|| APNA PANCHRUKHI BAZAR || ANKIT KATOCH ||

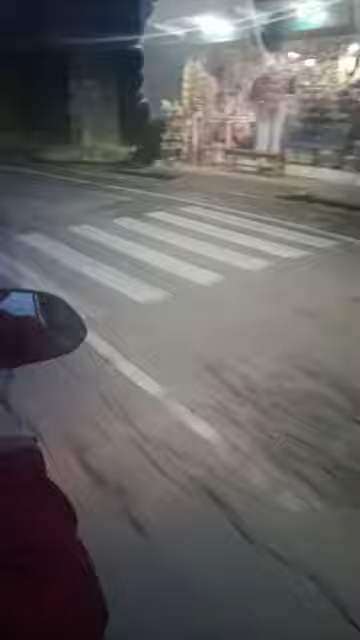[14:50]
देखिए हमसे साइकिल वाले ने पास ले लिया है बहुत ही बेइज्जती वाला काम करवा दिया है यूं सुबह।